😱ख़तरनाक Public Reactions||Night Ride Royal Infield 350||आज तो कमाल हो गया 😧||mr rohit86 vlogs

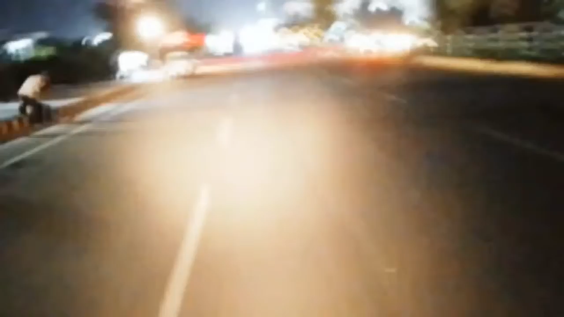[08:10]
रास्ता बंद एक्चुअली सामने है नवराज यार, कर्फ्यू वगैरह तो लगी है, आई थिंक आज ही आ रहे होंगे यहाँ पे। जैसे कि आप देख रहे हो यहाँ पे है दुर्गा पूजा का, ऐसे रास्ते जो है ब्लॉक कर दिए गए हैं, और आज यहाँ पे कुछ है, ठीक है, प्रोग्राम है।